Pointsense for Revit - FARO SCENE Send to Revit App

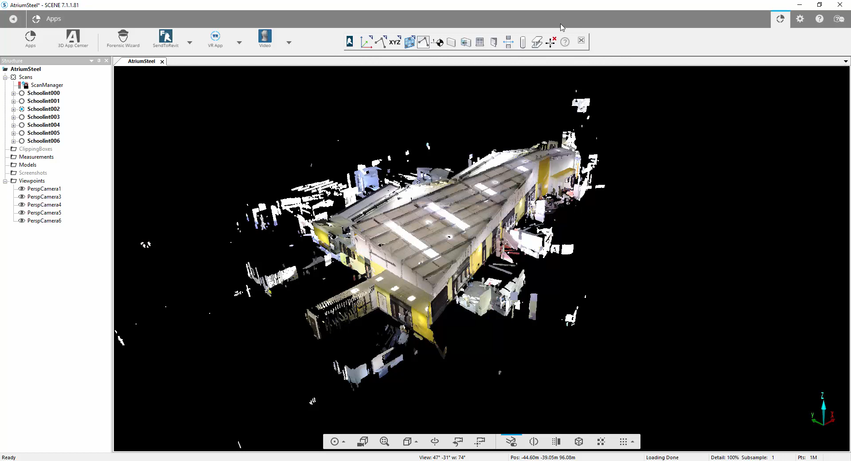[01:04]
We're just going to go now and press open toolbar and any anybody who's used PointSense in the past particularly with VirtuServe will notice that a lot of these commands are the same commands that are inside VirtuServe which we now have access to use inside scene. We can use these within the 3D view but we can also use these within the quick views.
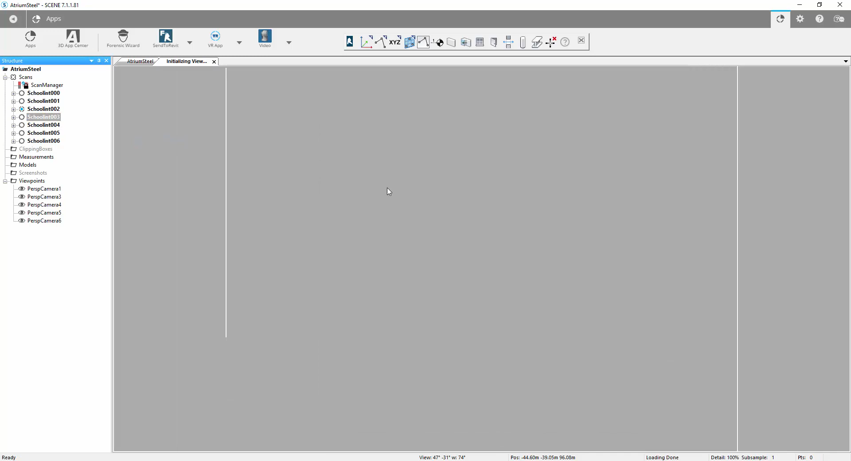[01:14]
So I'm just loading in a quick view now.
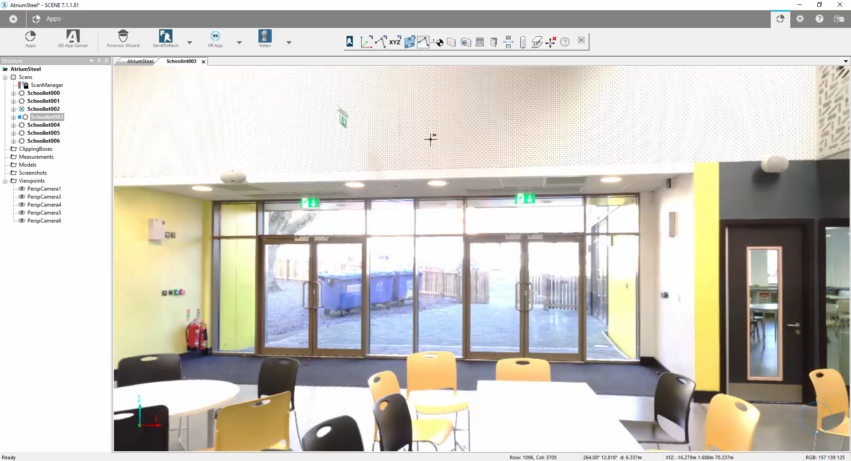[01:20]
The first thing you'll notice is that my cursor has changed and I have this 3D selection function. If I was to click now that would create a point on that surface. However to navigate in scene now we need to hold down the shift key with our standard left click to enable us to pan and rotate around.
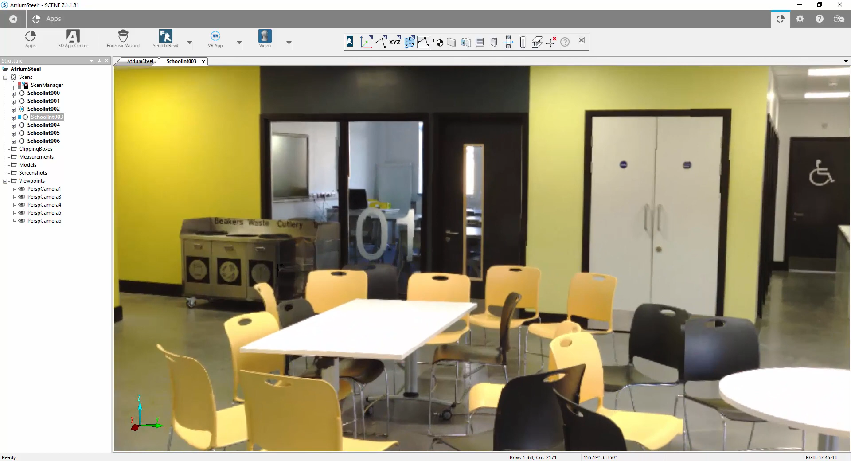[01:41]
If I just zoom in at this wall I can go and activate a command now inside the toolbar such as the level command and I can take a level on the floor here and what will happen in my neighbouring Revit project is that will send that level into Revit.
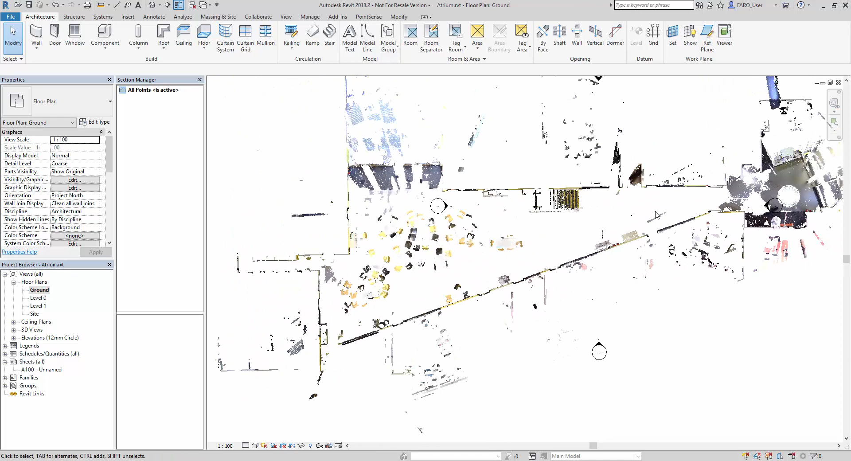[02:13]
If I go and rename that as ground and we can open that one up. You can see we've cut that level at that plane. Similarly now let's go back to the 3D view here and let's go into scene again and let's go and take another level selection at the top of that wall.
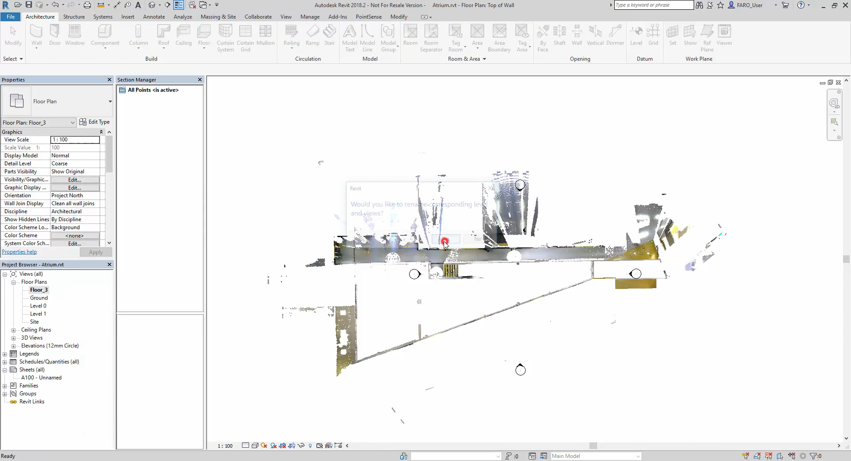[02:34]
Again back into Revit we can see it's cut this nice plane at the top of that wall and we'll rename that one top of wall. Okay.
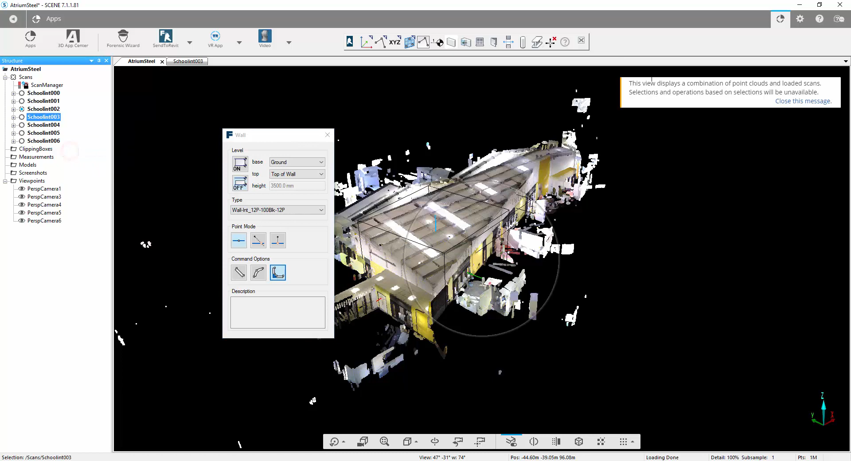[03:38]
that we've been working with and load in one of these perspective views.
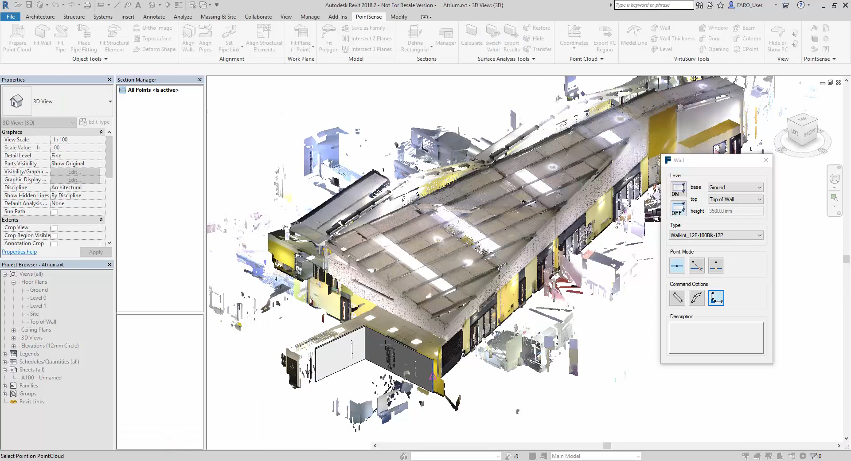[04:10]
So you can see here we've just done these two connections. So now I'll just go back into scene and I'll move this window out of the way. I can go and choose on the small wall here. If I press the F2 key that's panning me around and I can just continue my wall selection along this route.
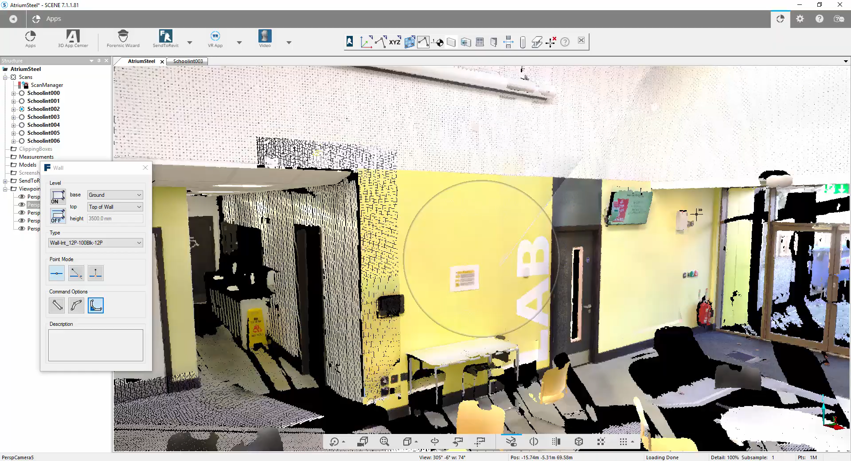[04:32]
F2 key again. So we're essentially clicking a start and end point on each wall surface. We go down to Revit and have a look at what we've
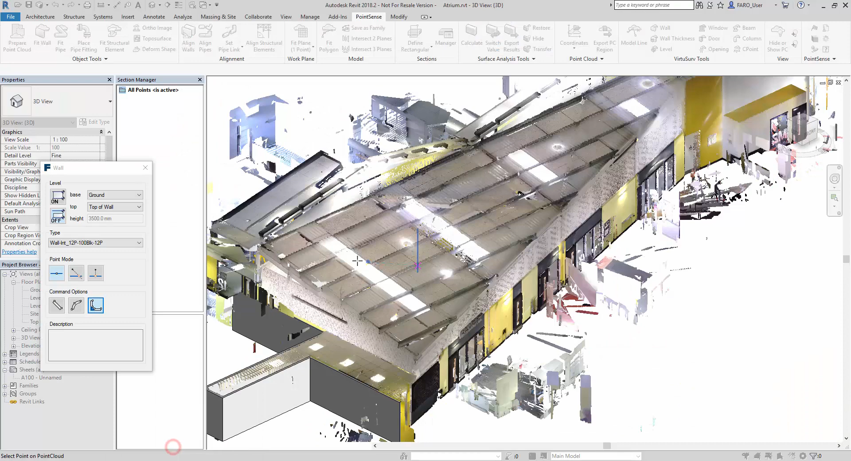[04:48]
created and I'll cancel that wall command.
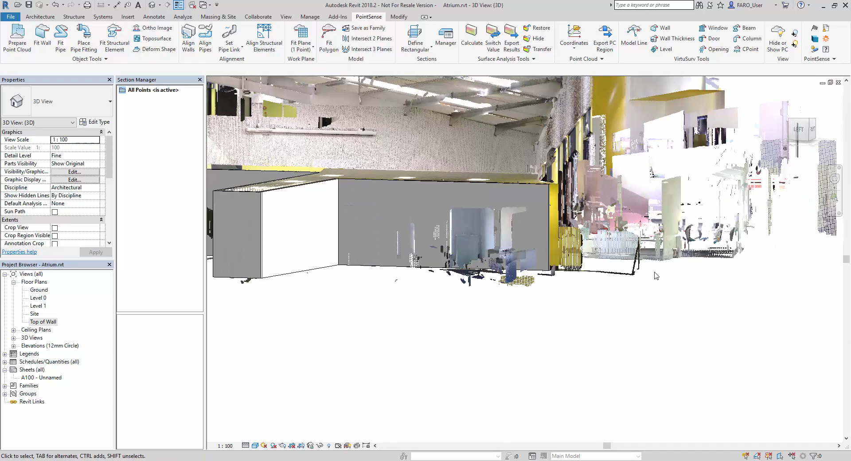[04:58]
we set and the selections we made inside scene. So let's just hide the point cloud off for a second now.
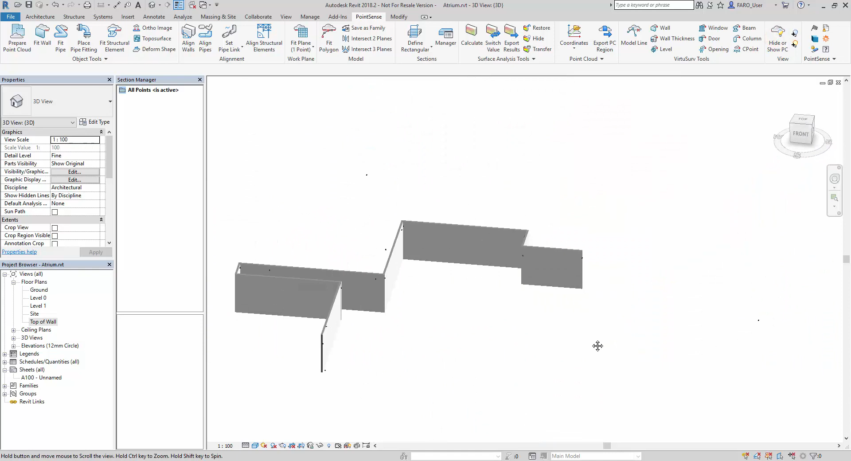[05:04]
Again we may want to use some of the window or door commands the same way we can do in VirtuServe.
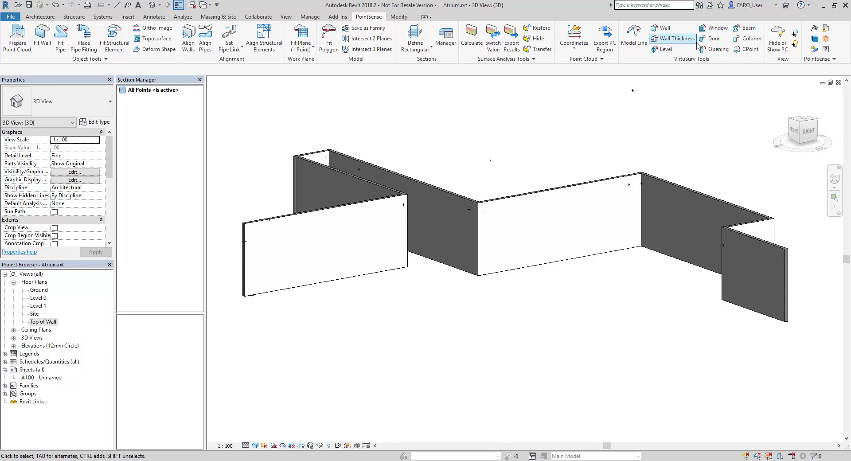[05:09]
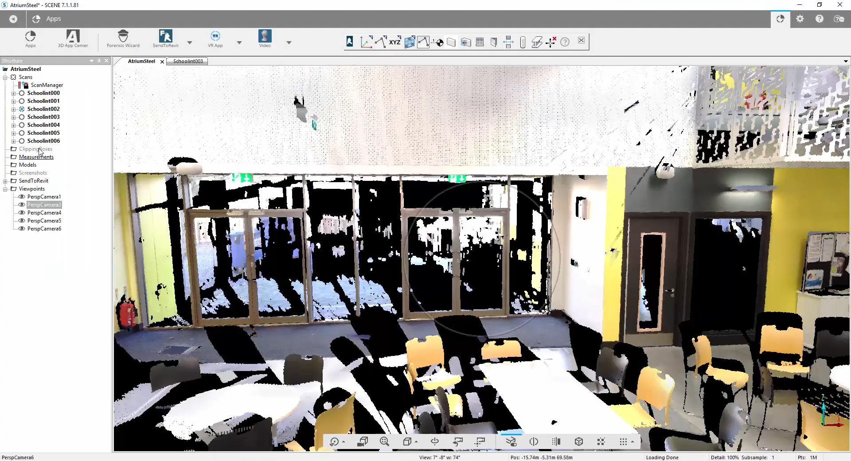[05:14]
If we go into scene again now and navigate around.
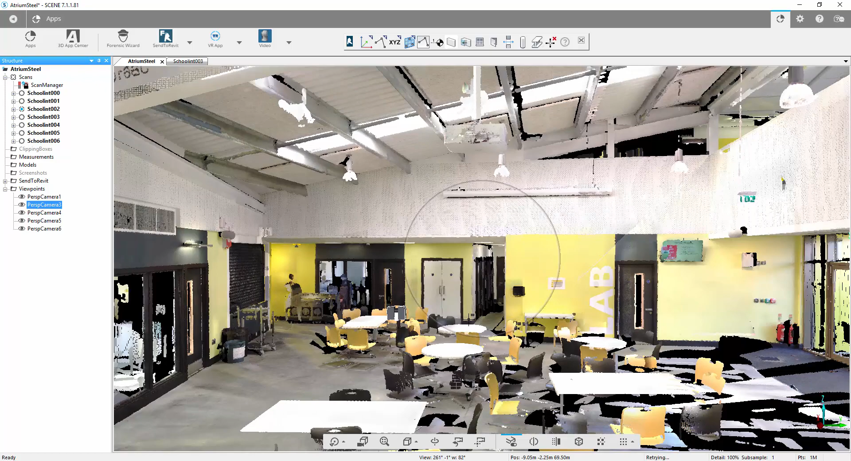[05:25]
from 3D view or from the 2D view.
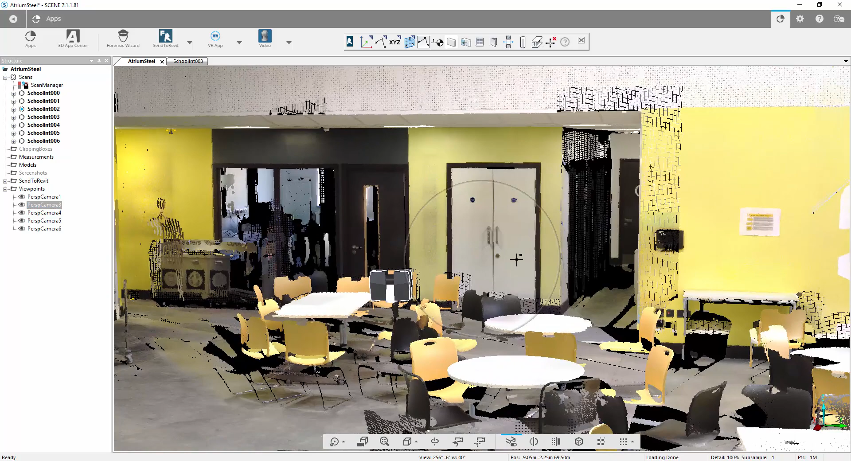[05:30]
We may get a slightly better angle on this from some of the 3D views.